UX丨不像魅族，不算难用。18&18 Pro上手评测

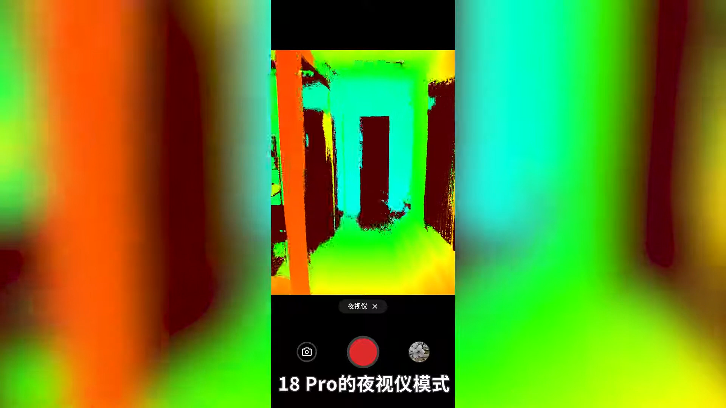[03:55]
18pro的夜视仪模式可以通过颜色来判断距离黑眼中可以
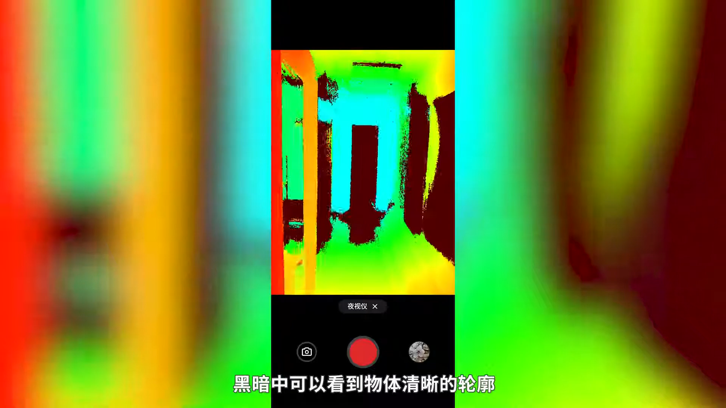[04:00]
看到物体清晰的轮廓晚上走夜路回家再不怕撞到路人不过在路人的眼中你可能会是这个样子